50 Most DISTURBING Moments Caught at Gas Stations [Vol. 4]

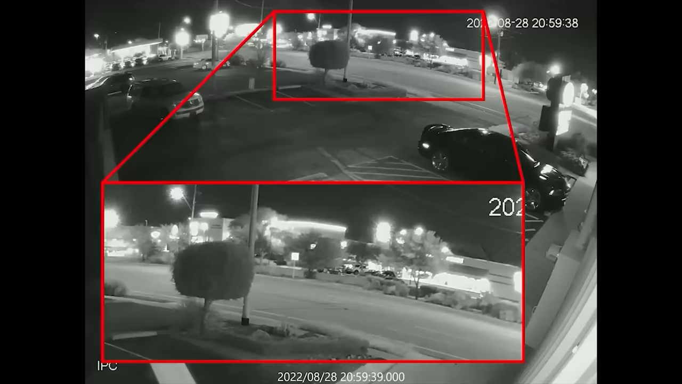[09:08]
Two officers get hit. One manages to shoot back, but misses. One inch cop is trapped under fire and his buddies have to figure out how to get him out.